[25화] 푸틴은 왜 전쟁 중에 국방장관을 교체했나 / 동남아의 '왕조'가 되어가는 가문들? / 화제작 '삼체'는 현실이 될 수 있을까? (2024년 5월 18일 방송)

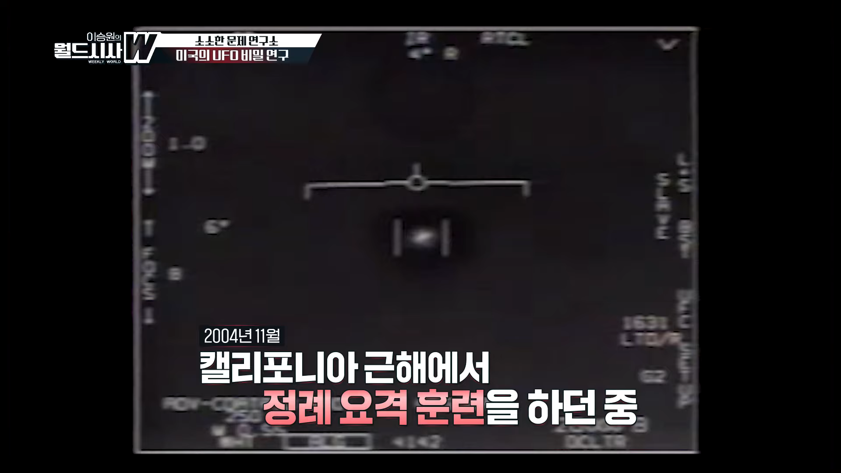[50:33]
그래서 이제 그 같이 훈련을 하는데 갑자기 UFO가 출현을 해요. 그래서 UFO들이 여러 개가 그것도 하루가 아니라 며칠 동안.